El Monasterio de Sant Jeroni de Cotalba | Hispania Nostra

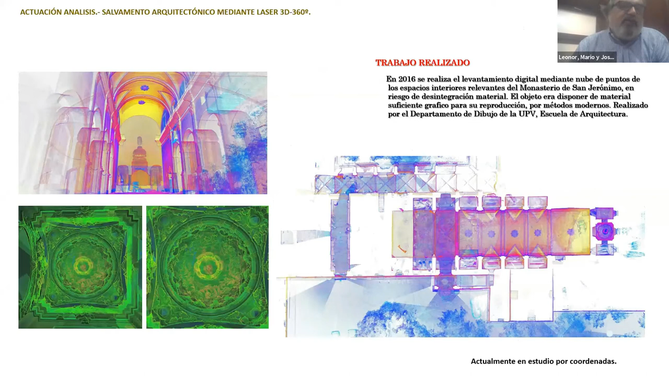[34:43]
que como vemos aquí en esta imagen, es con una cierta precisión en 3D, que eso nos ha permitido hacer archivos virtuales de rescate en caso de que la duración de las obras se prolongaran y en algunos casos no llegáramos a tiempo,